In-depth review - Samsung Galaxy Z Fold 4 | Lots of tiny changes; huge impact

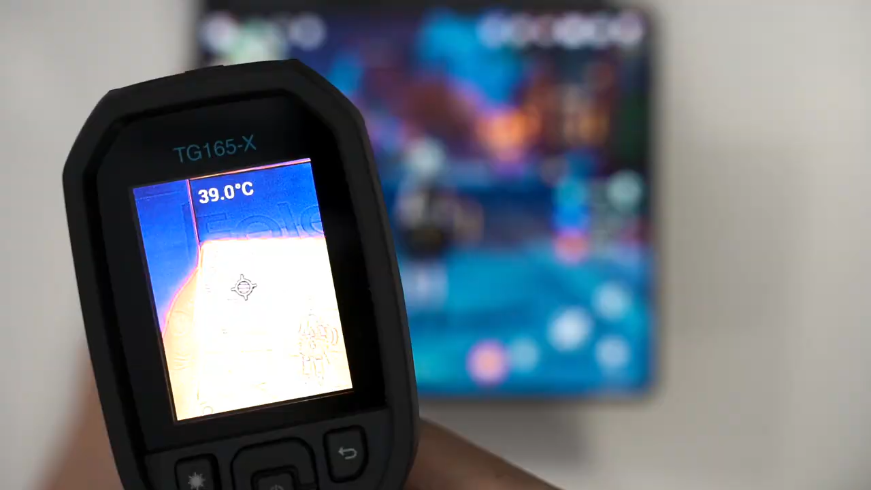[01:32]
On screen: spot 39.0°C
surface temperature is kept at about 40 degrees Celsius all the
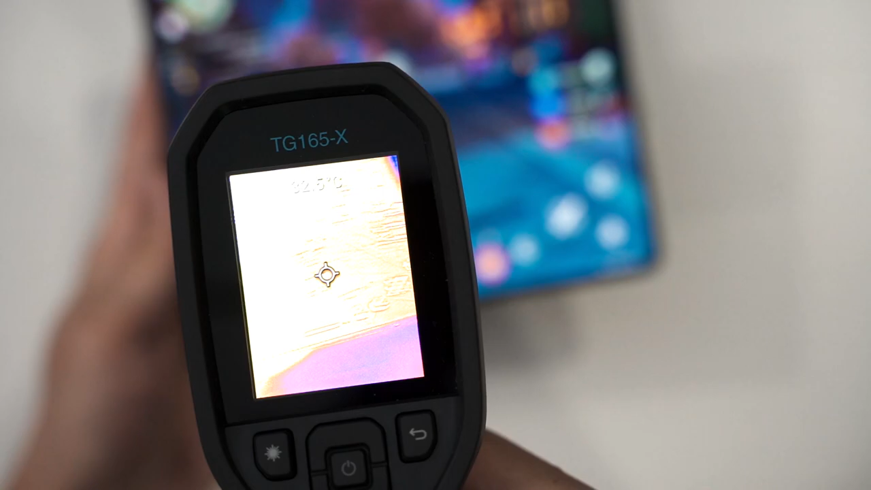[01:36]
time which means that
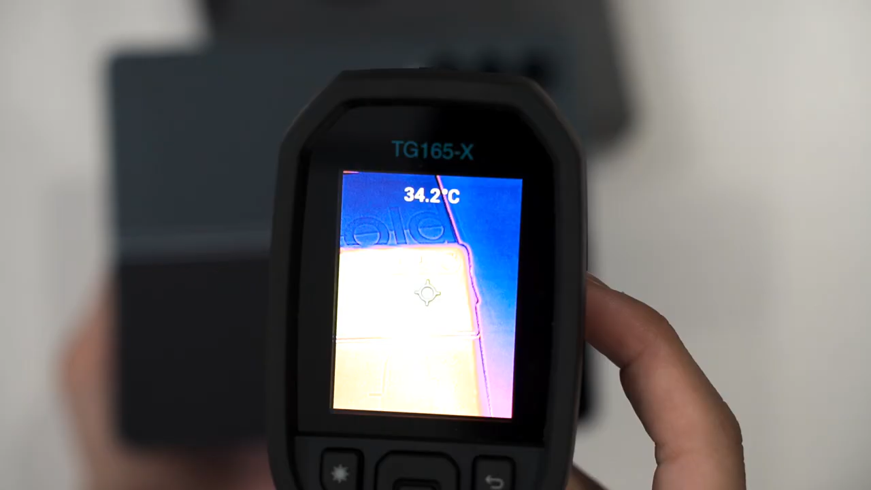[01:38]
On screen: spot 34.2°C
this device is mostly gonna slightly warm to the touch